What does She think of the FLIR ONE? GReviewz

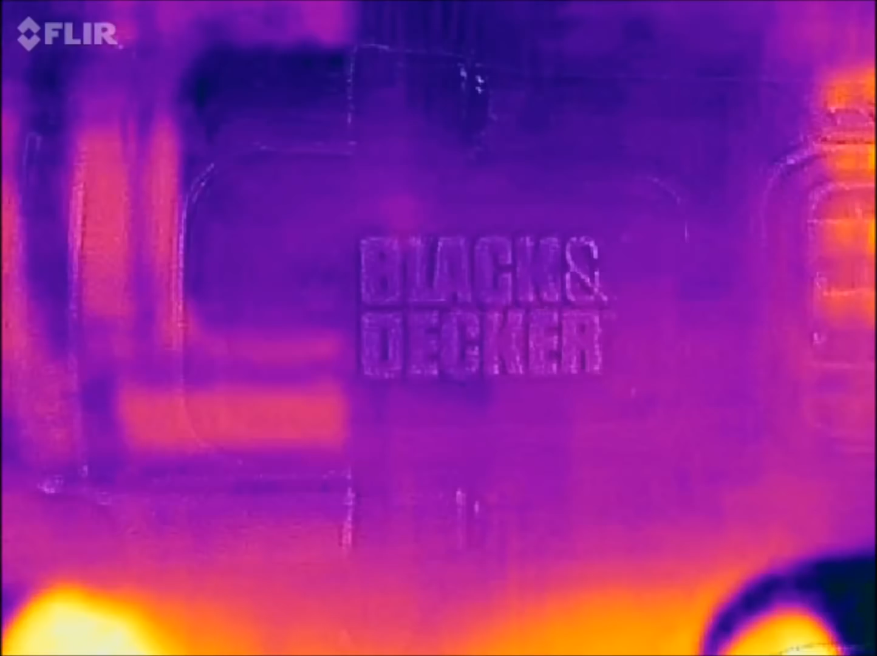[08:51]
but you can see the transmission heating up the
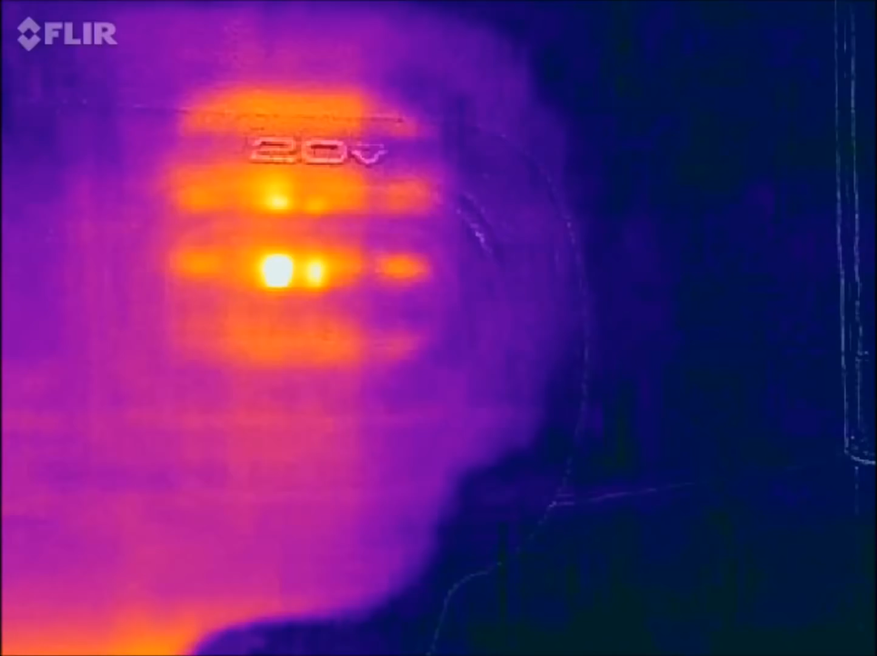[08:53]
more i use the thing and then also down below you
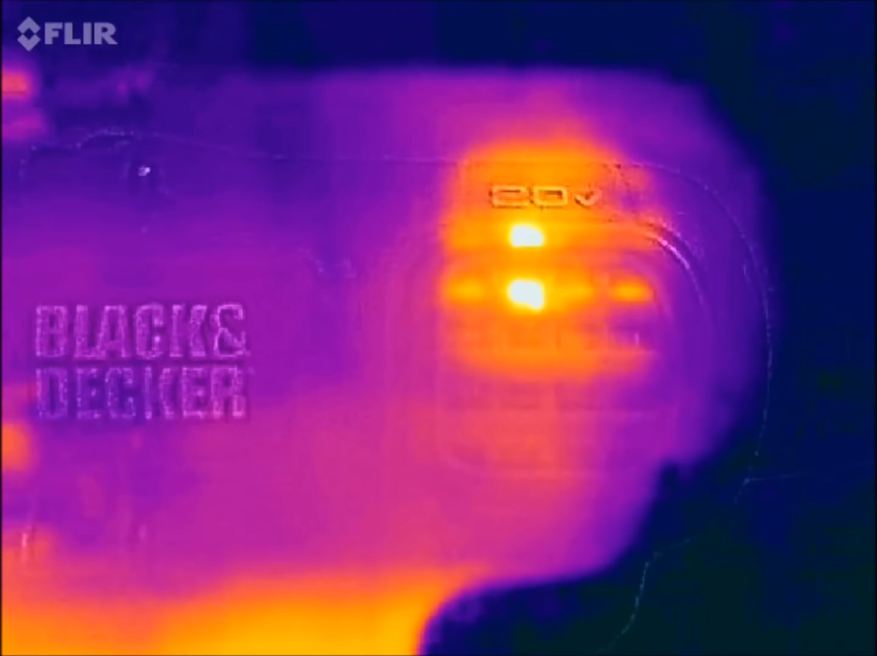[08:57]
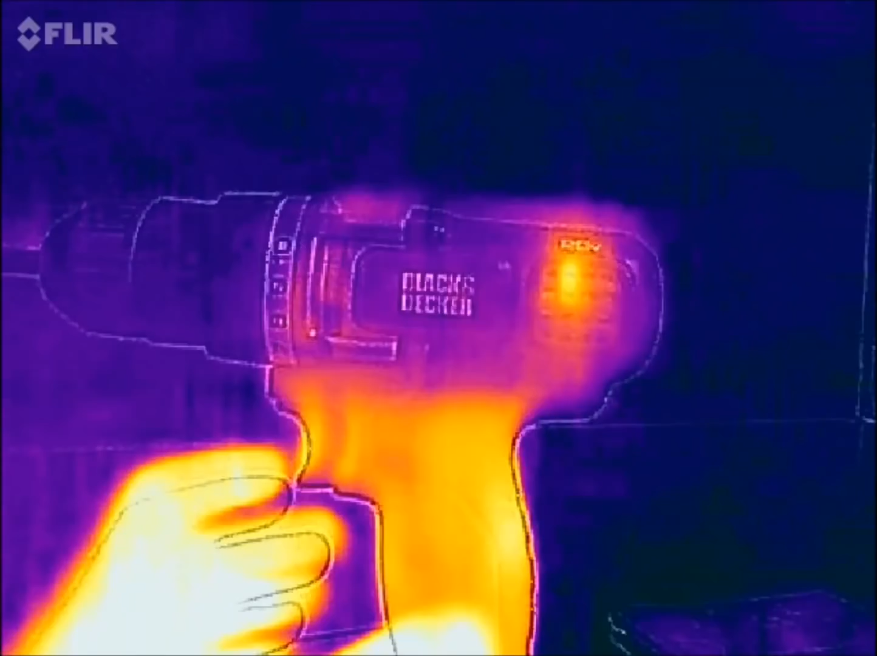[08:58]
notice that even where the
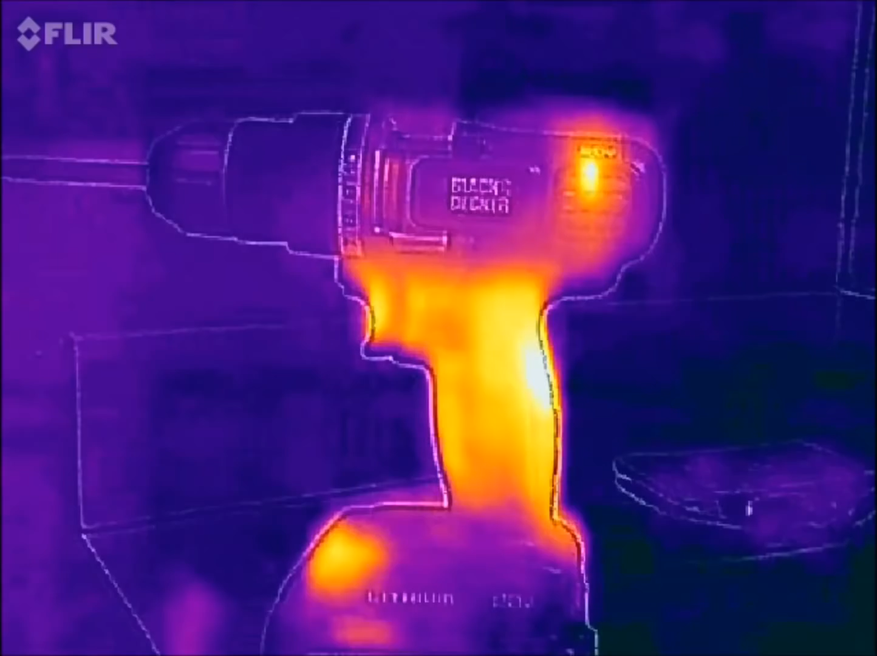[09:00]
battery connects is hot this is hot water coming out of a faucet
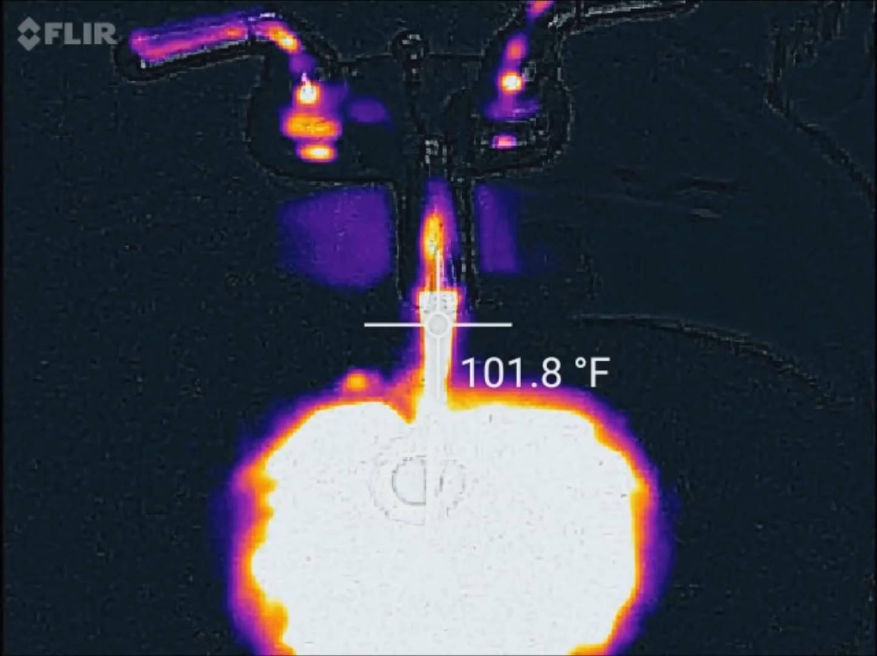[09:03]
On screen: spot 101.8°F
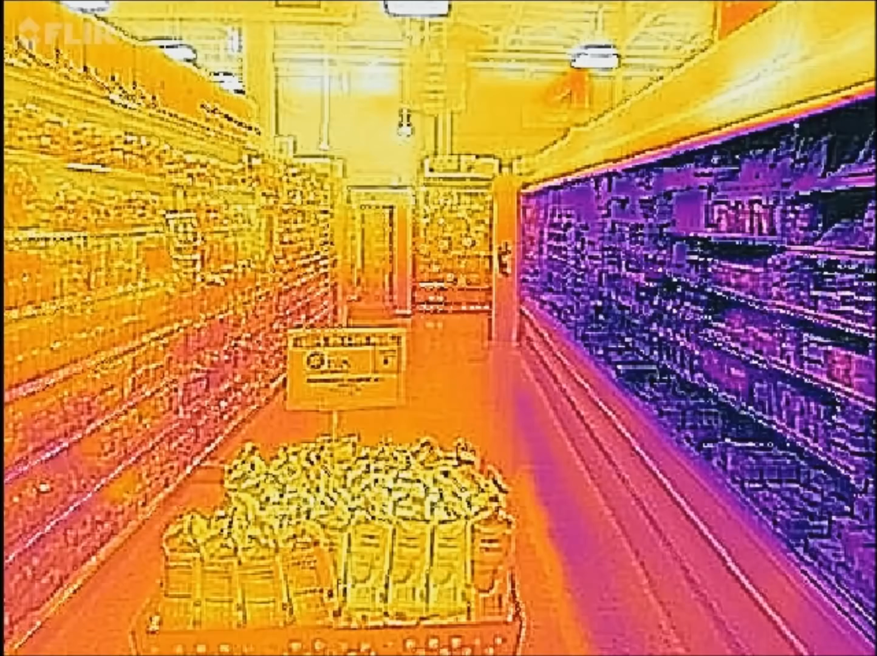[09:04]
windera hub public's uh frozen food
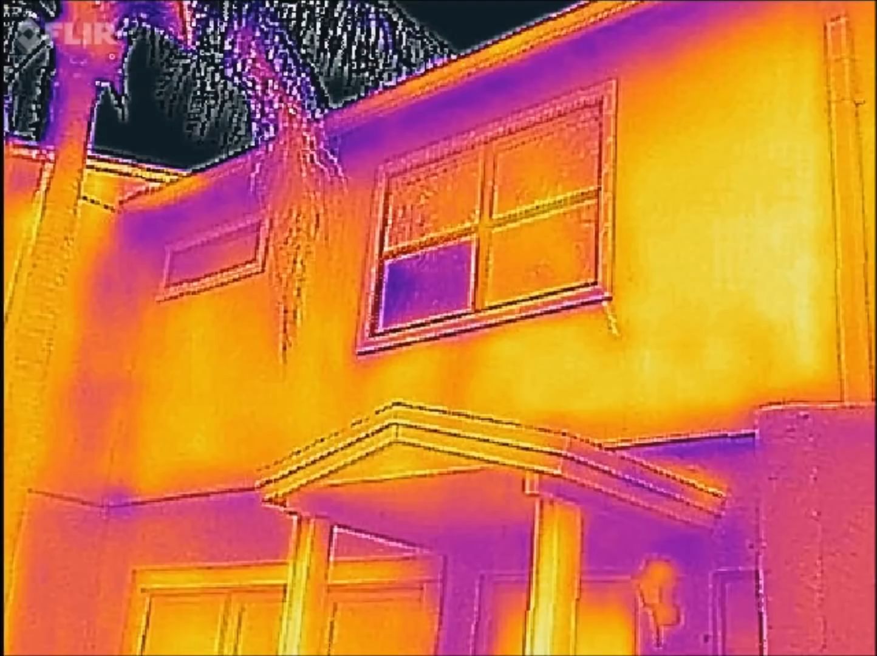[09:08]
section it's a window you can see it's colder
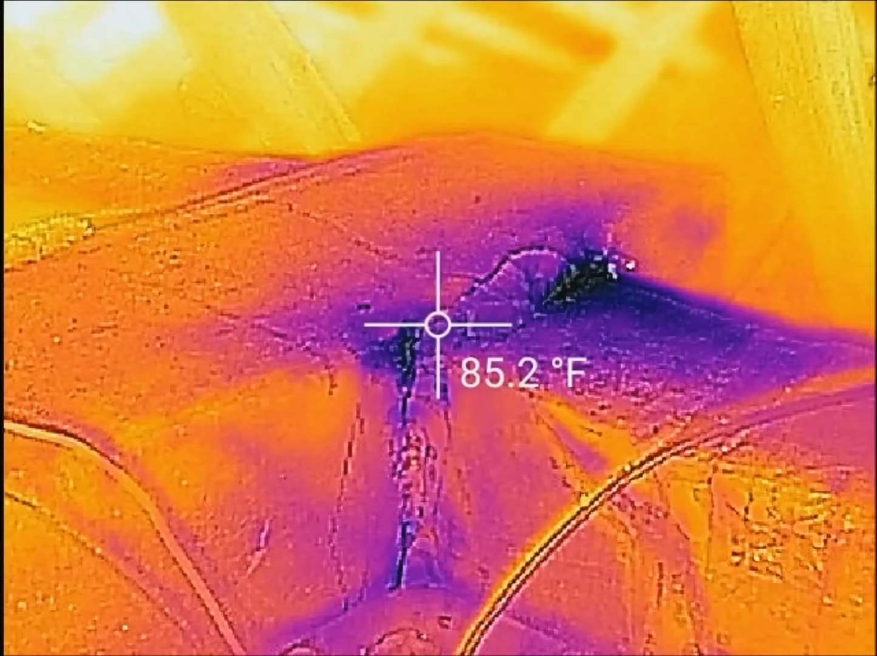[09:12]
On screen: spot 85.2°F
this is a leak in my ac ducts useful
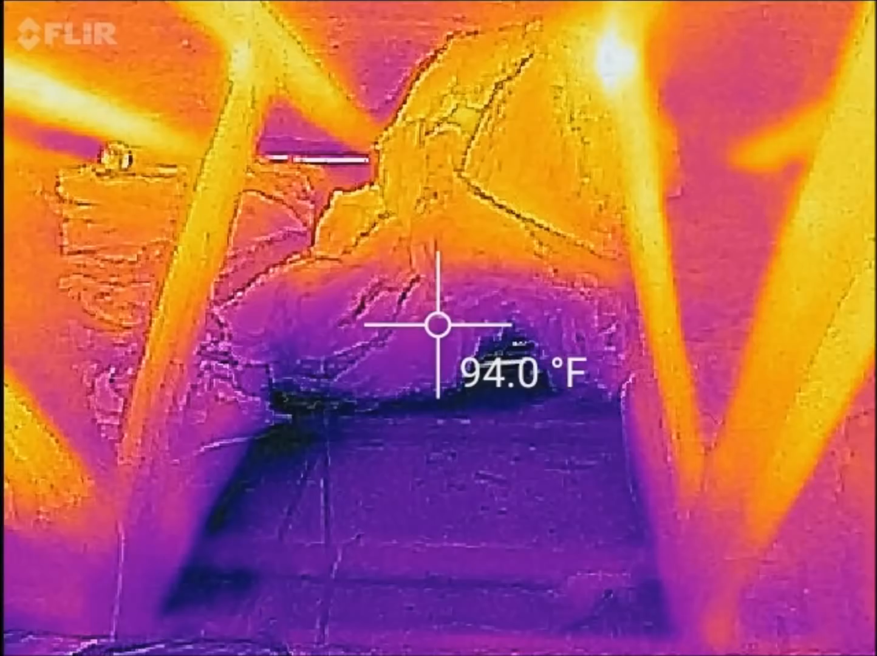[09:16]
On screen: spot 94.0°F
for that it's obviously a place in my roof where there's no insulation
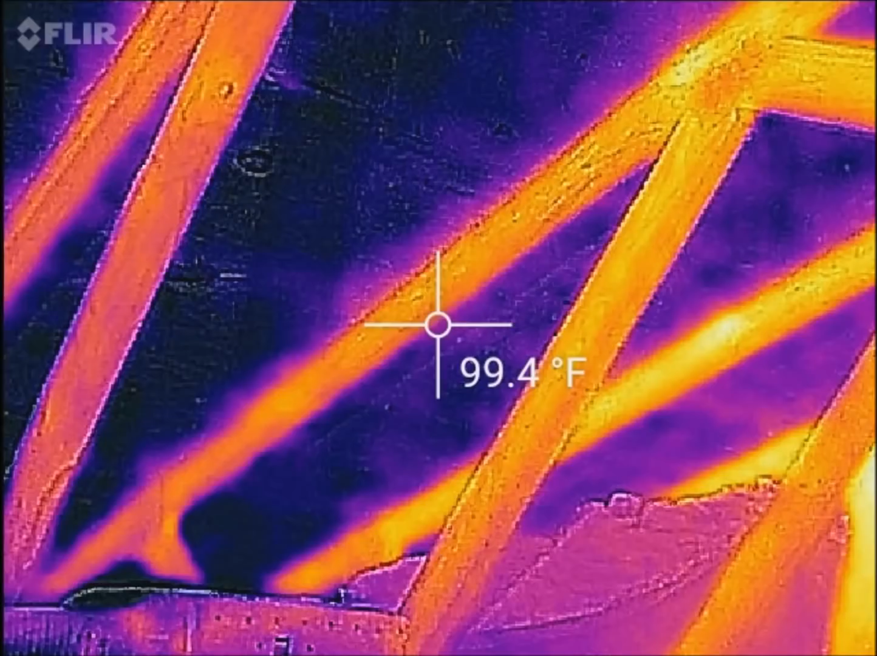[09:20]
On screen: spot 99.4°F
you can see top my roof is colder than
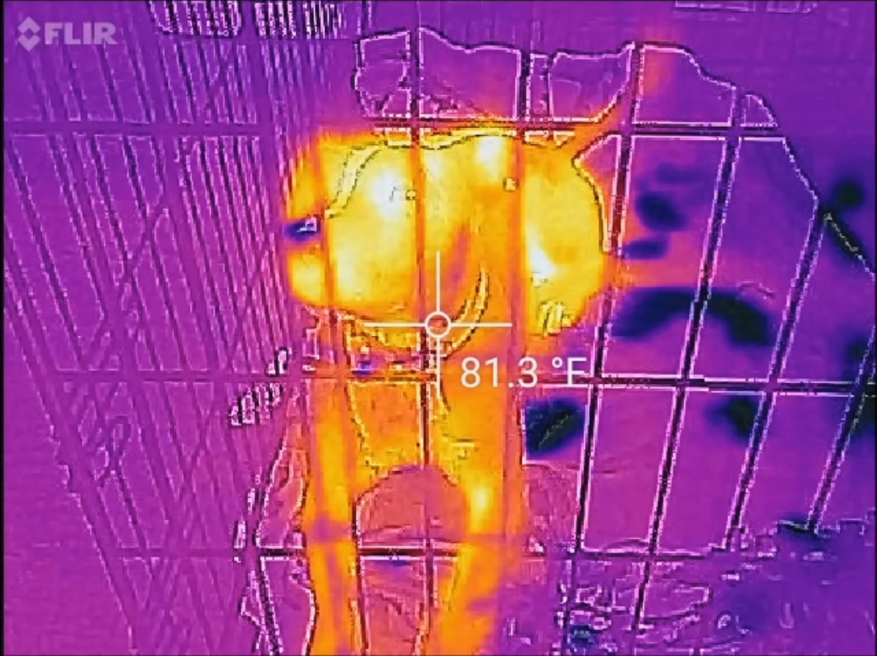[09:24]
the beams my roommate's dog kalua inside of my computer
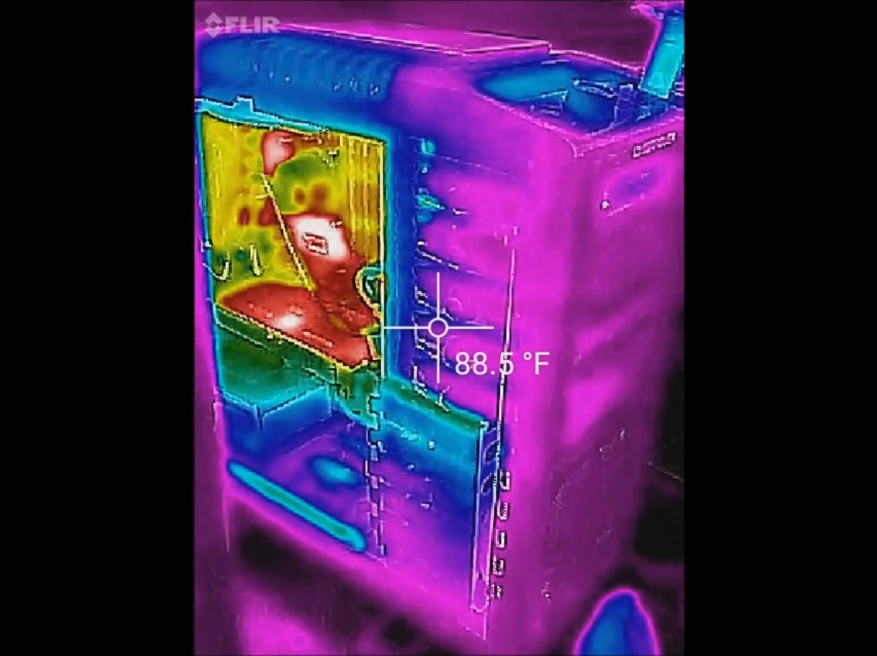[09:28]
On screen: spot 88.5°F
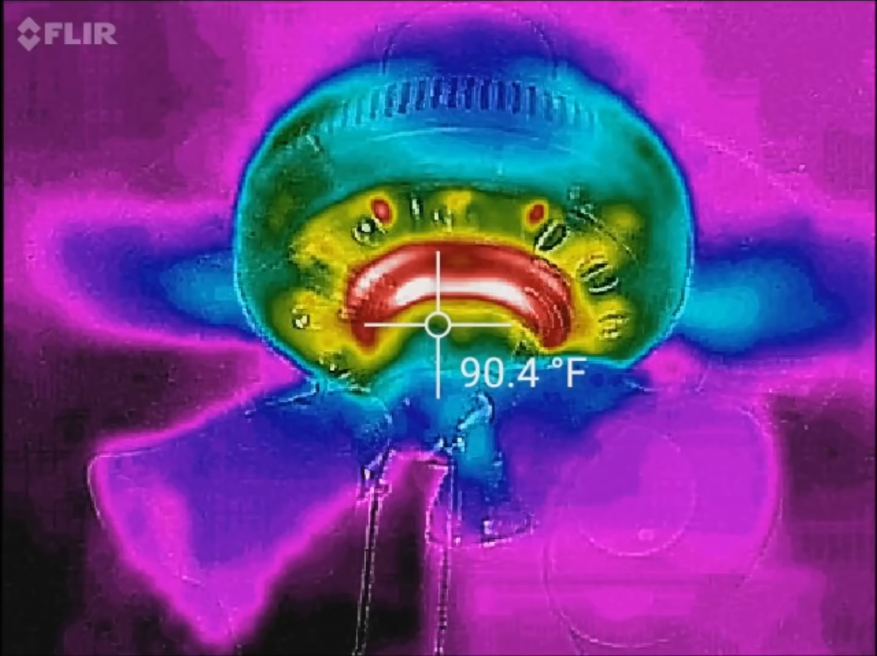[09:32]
On screen: spot 90.4°F
this is the ceiling fan on high you can see the motor is very hot
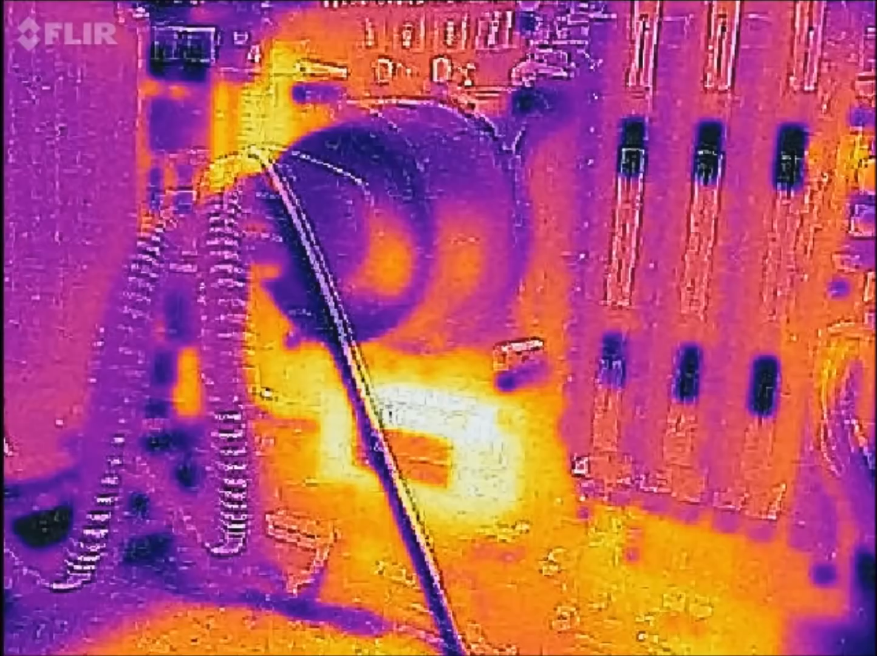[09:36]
inside my computer that's the graphics card pretty hot
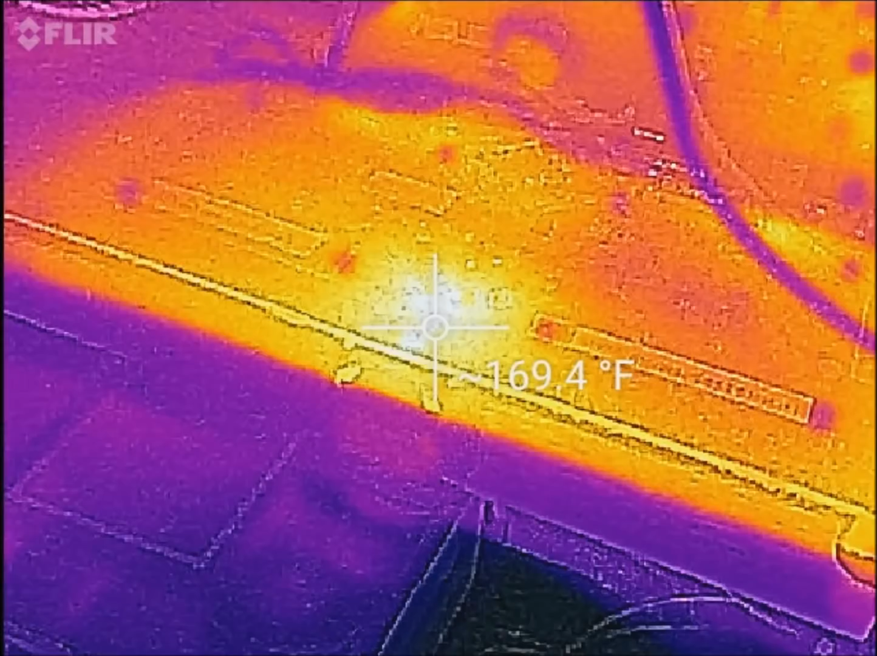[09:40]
On screen: spot 169.4°F
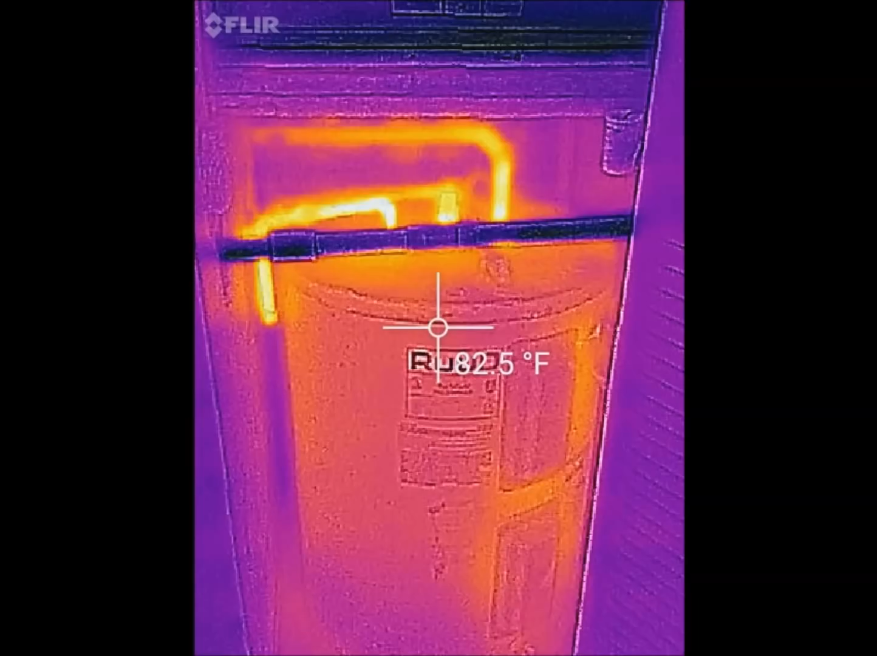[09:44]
this is my hot water heater with the hot water coming out of the
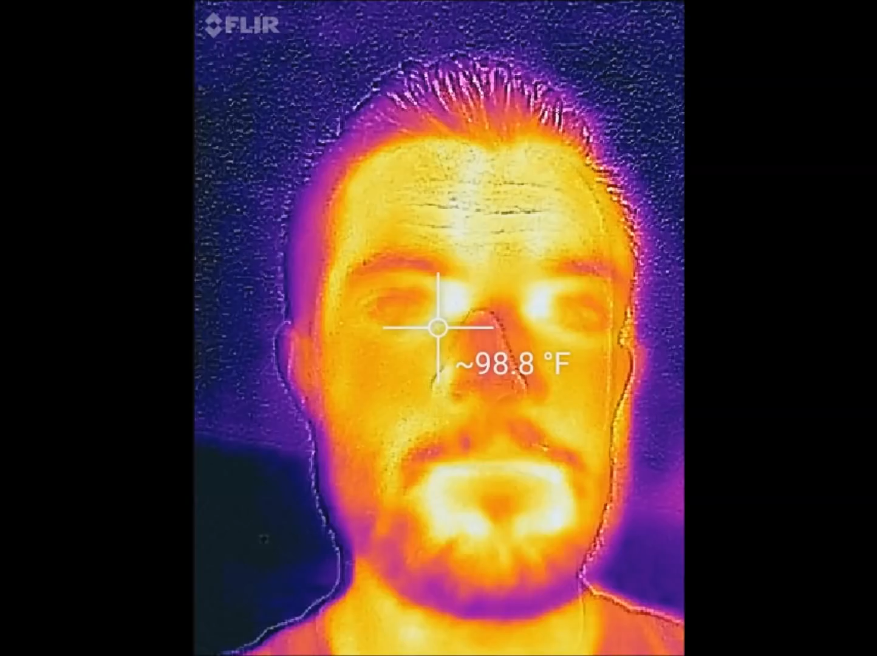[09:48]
On screen: spot 98.8°F
pipes there it's my face pretty hot cold water